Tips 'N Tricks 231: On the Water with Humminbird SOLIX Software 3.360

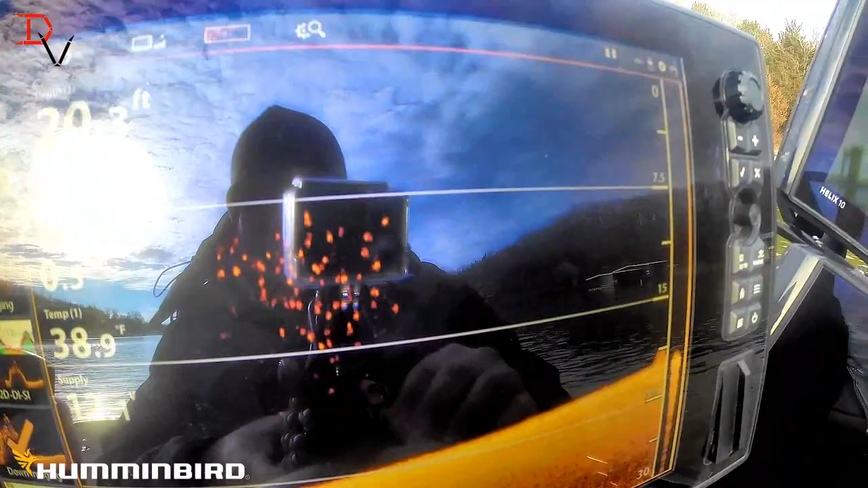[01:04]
On screen: water 38.9°F
Bingo we pulled on top of it. Side imaging is right there.
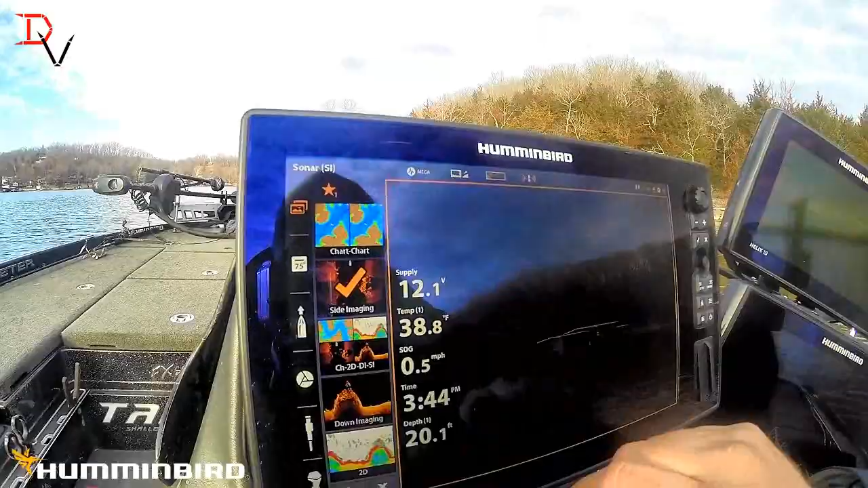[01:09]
On screen: depth 20.1 ft, water 38.8°F, speed 0.5 mph
Quick easy 2d sonar. I mean at the tip of a finger.
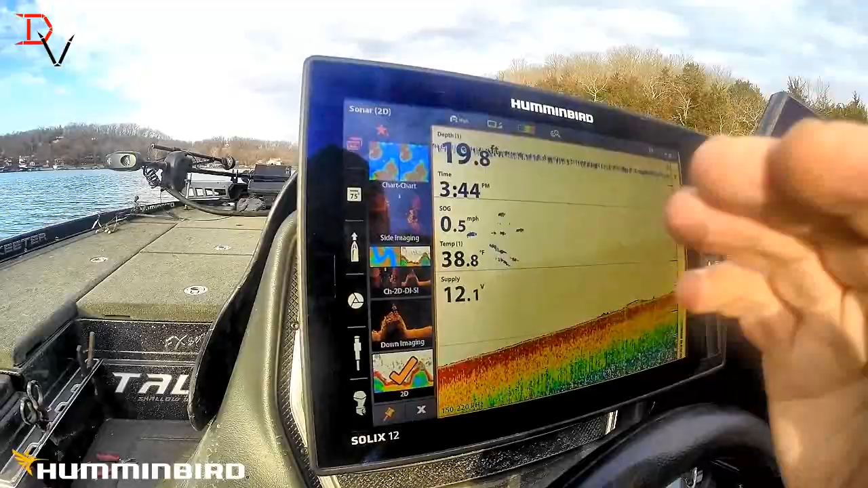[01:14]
On screen: water 38.8°F, speed 0.5 mph
I like the chart chart. I like to zoom out and zoom in when I'm looking around here.
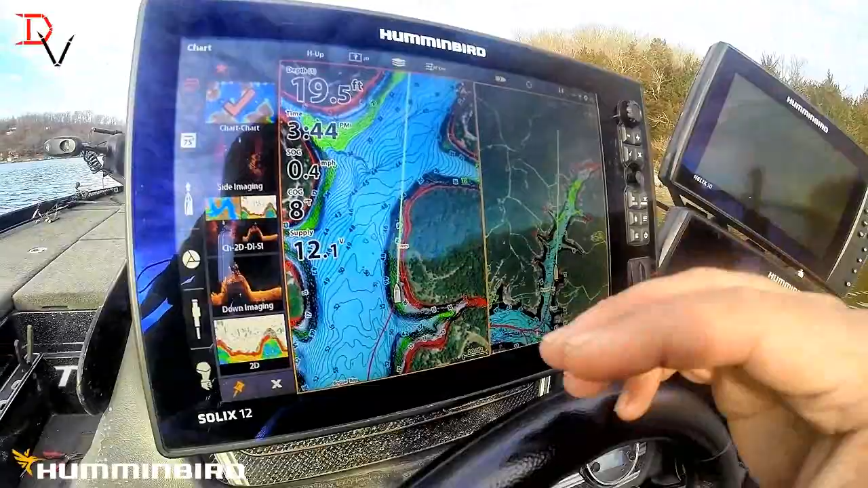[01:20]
On screen: depth 19.5 ft
That's my Fab 5 and then you have your next favorite 5 and I'm going to show you how to do this.
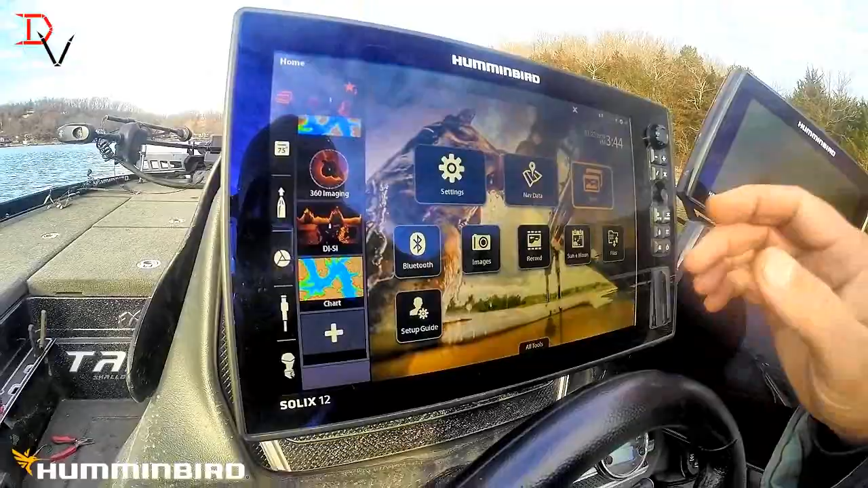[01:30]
If you go to views and we'll just go through here.
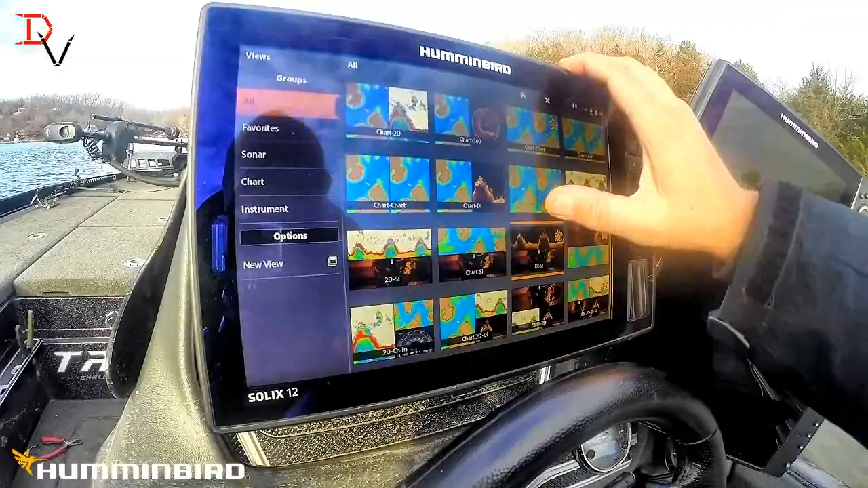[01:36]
Look for something we don't have. We've got a three-way here. We'll pull it up.
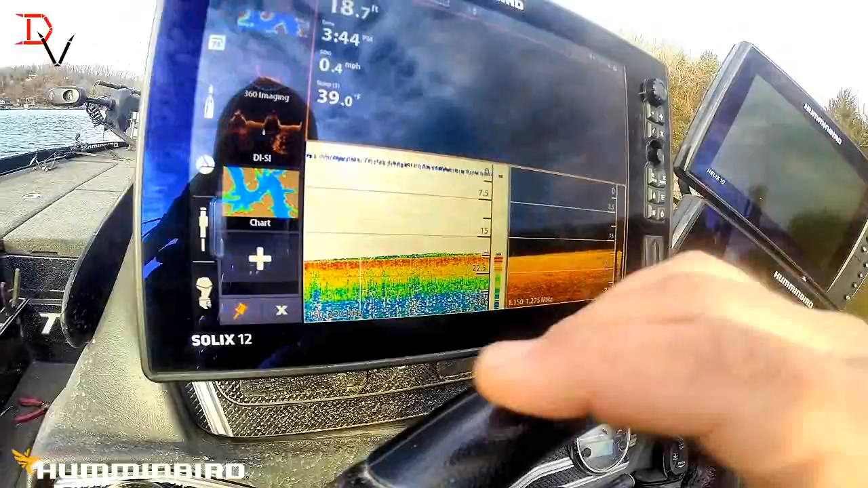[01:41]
On screen: water 39.0°F, speed 0.4 mph
All you have to do to add it is you've got this plus down here or even it's chart.
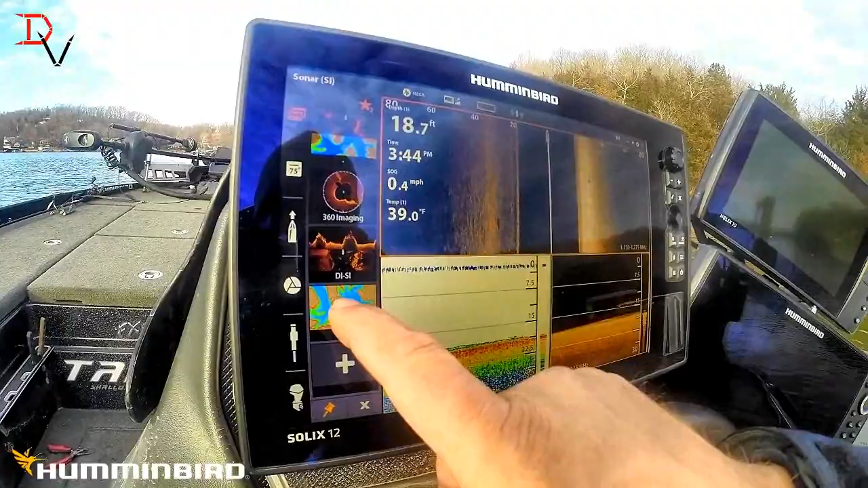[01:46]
On screen: depth 18.7 ft, water 39.0°F
All I got to do is push and hold and it puts that favorite view on top of that.
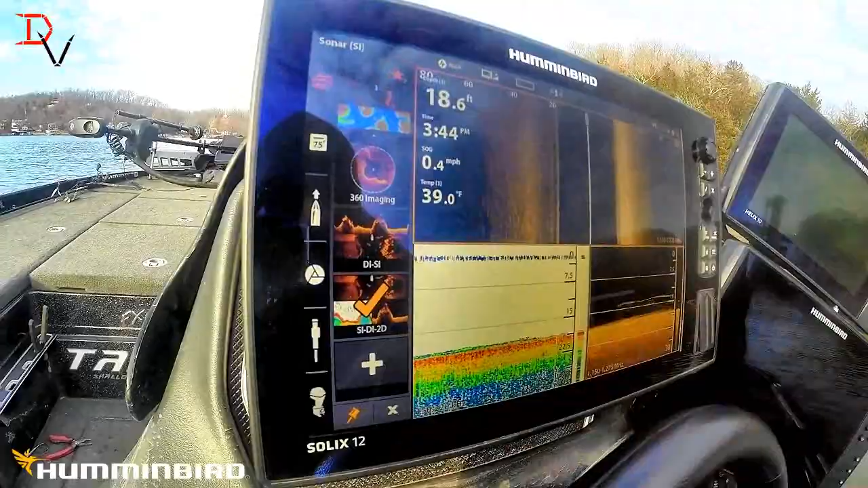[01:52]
On screen: depth 18.6 ft, water 39.0°F, speed 0.4 mph
So that's how you set up your your favorite views. You've actually got the 10 fab fives. Two times five. Got number one, number two.
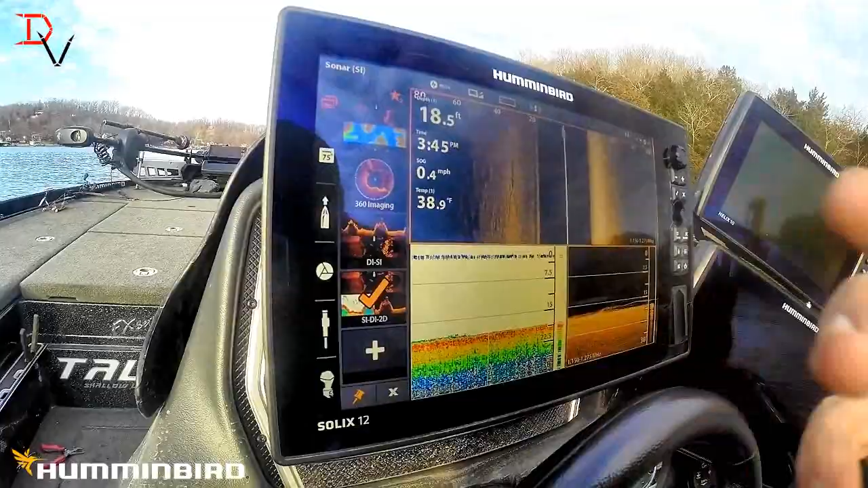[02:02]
On screen: depth 18.5 ft, water 38.9°F, speed 0.4 mph
What I'm looking at is I might do this for pre-fishing and tournament fishing. You don't use the same thing all the time in this situation and you could have your five favorites
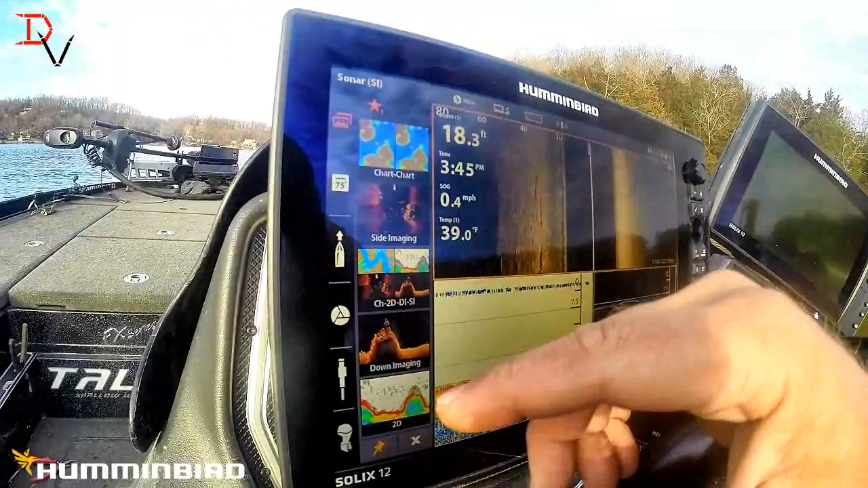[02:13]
On screen: depth 18.3 ft, water 39.0°F, speed 0.4 mph
that you're going to use during the tournament and then the five favorites you may use during pre-fishing or you can set up your favorite 10. This is a waypoint information.
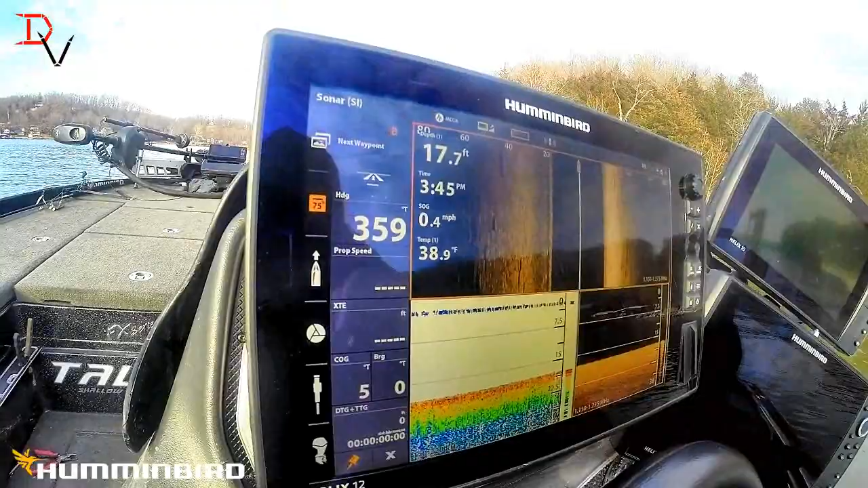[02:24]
On screen: depth 17.7 ft, water 38.9°F
There's your next waypoint. You're heading prop speed. We're just fired up here. You can cruise along a little bit.
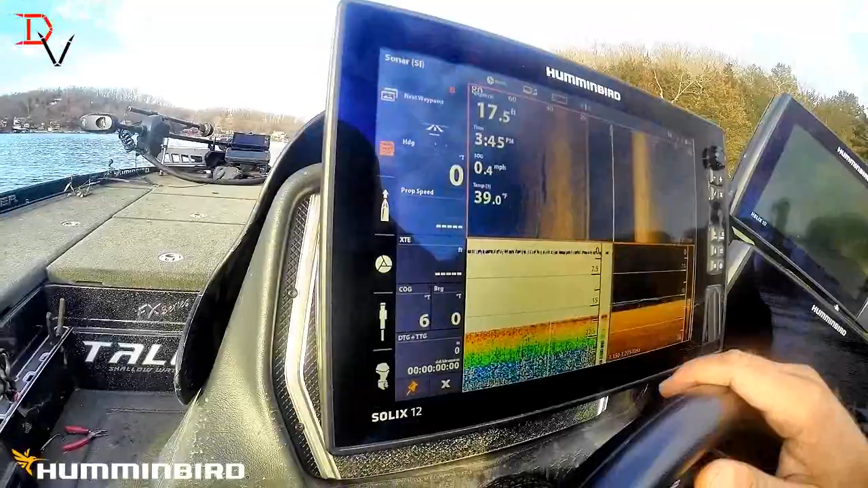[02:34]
On screen: depth 17.5 ft, water 39.0°F, speed 0.4 mph
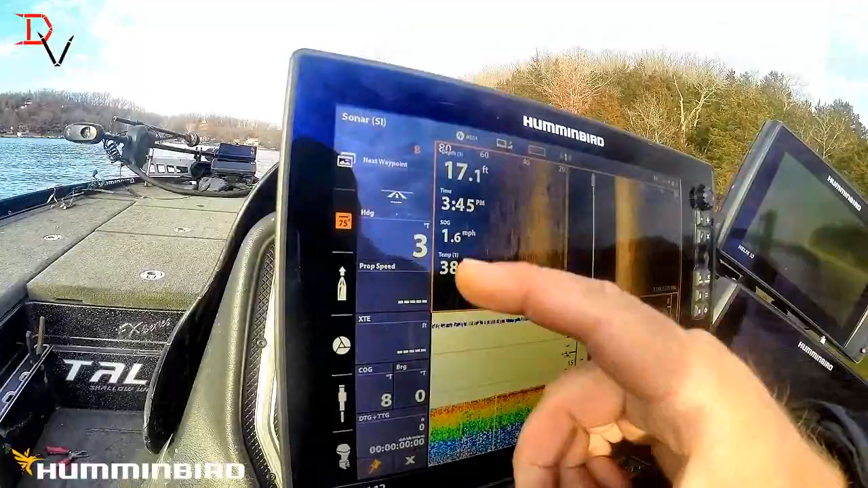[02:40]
On screen: depth 17.1 ft, speed 1.6 mph
You can see our heading. There's our iPilot link information. It is right here.
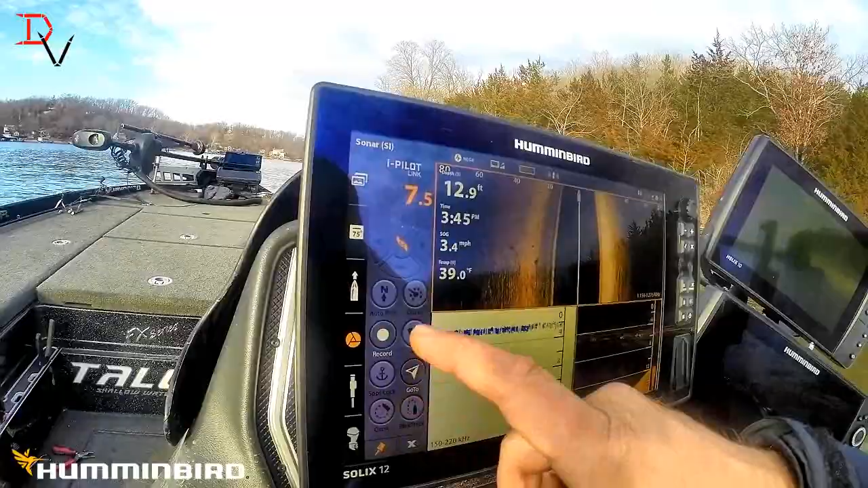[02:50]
On screen: depth 12.9 ft, water 39.0°F, speed 3.4 mph
If you want to control your iPilot link.
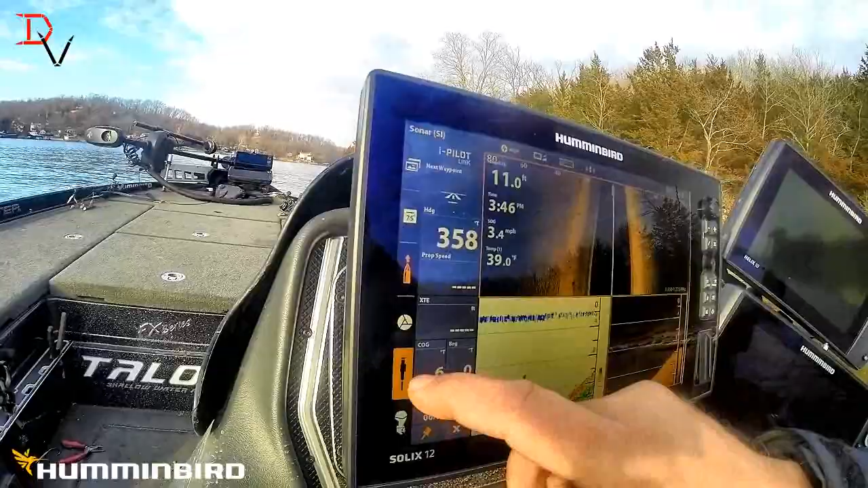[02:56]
On screen: speed 3.4 mph
Talents. Watch this. Talents are going down. Talents coming up. Got your different anchoring modes here.
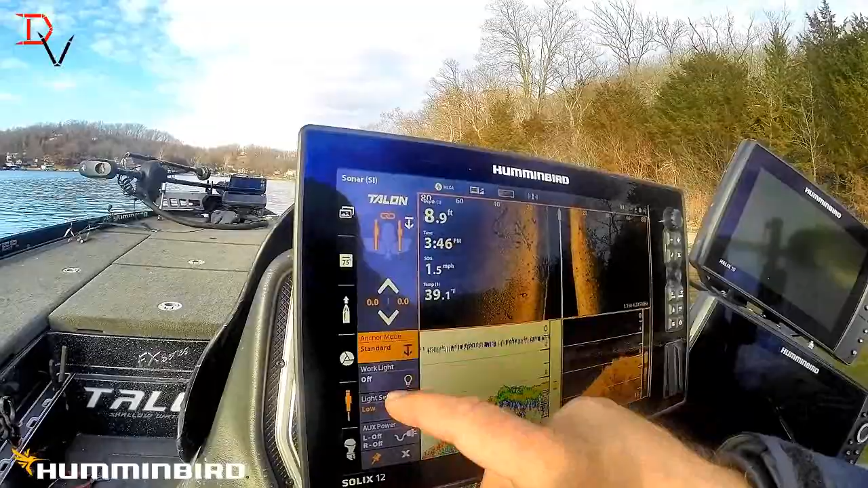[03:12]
On screen: depth 8.9 ft, water 39.1°F, speed 1.5 mph
Got your standard soft bottom, rough water. You can turn on the light. The light settings, low. You can have white colored.
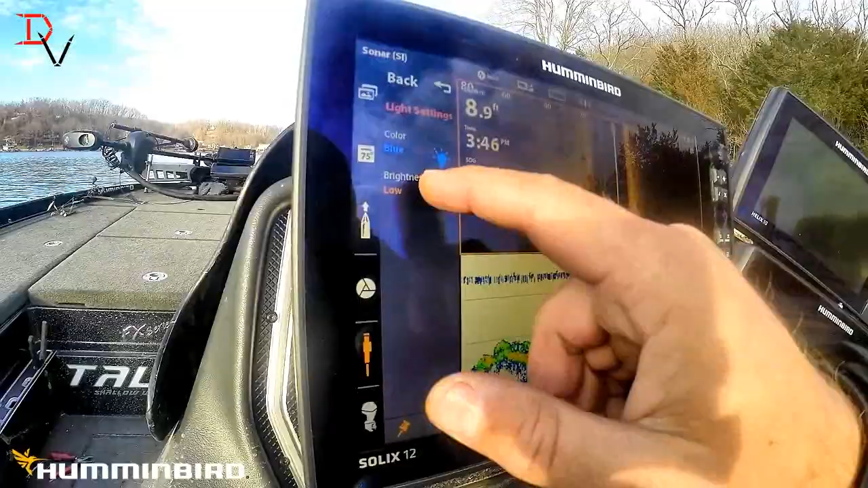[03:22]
We'll put a blue. There's high back. I mean, it's all right here.
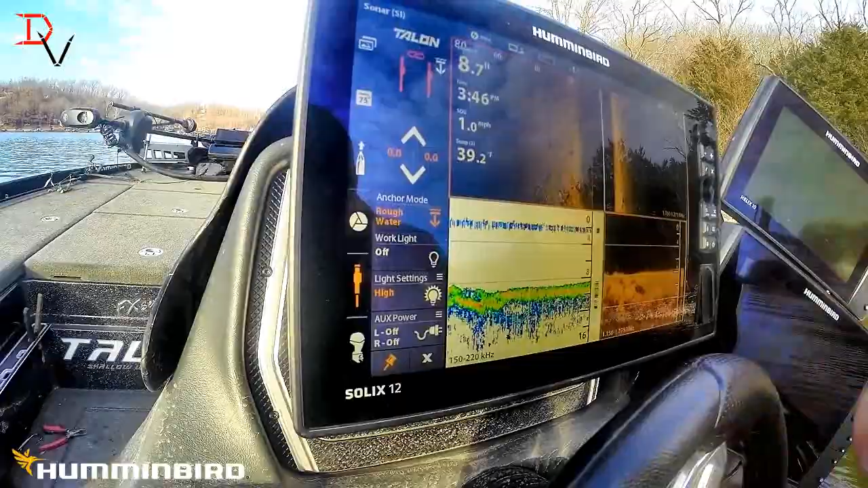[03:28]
On screen: depth 8.7 ft, water 39.2°F, speed 1.0 mph
Easy to get to. I mean, this new